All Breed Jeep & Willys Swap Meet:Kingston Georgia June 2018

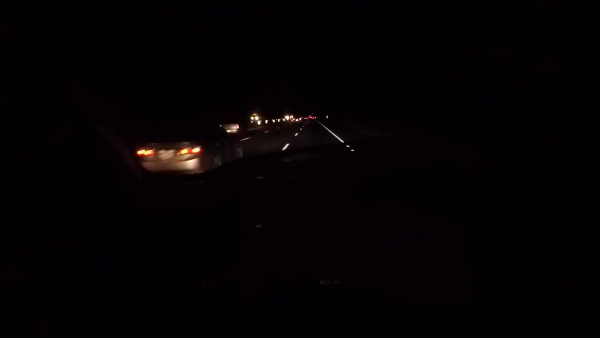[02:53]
those pretty little blinking lights are my flashers because there's no trailer lights on this U-Haul either no brake lights uh oh but the guy that rented it to me he checked on my bride's over there but you can't see her I'm here we need feet in our faces